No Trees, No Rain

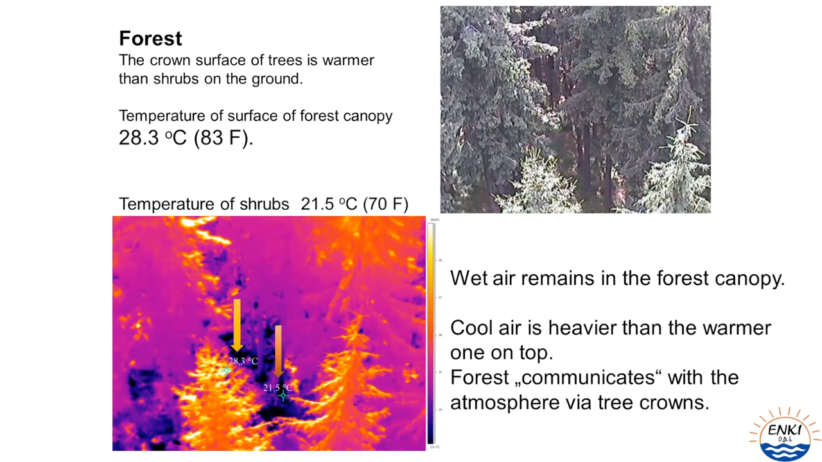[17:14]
have a 30 meter high forest at the bottom there is a lower temperature in crowns there is a bit higher temperature so air just lays in the forest because the cooler air is heavier than the warmer one when we cut forest when